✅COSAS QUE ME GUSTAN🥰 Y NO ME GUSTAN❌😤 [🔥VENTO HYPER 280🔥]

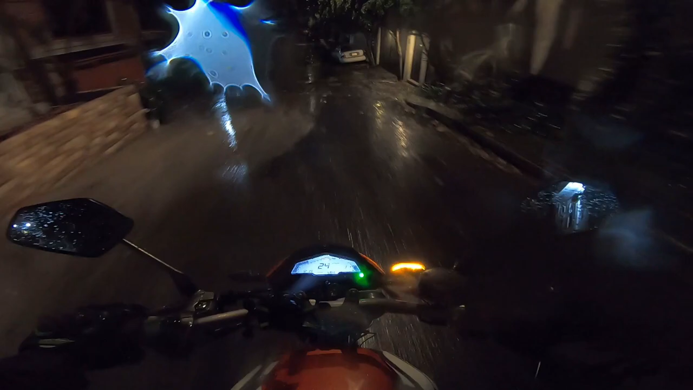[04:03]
Ahorita voy a poner las altas En la noche Si me deja mucho Que desear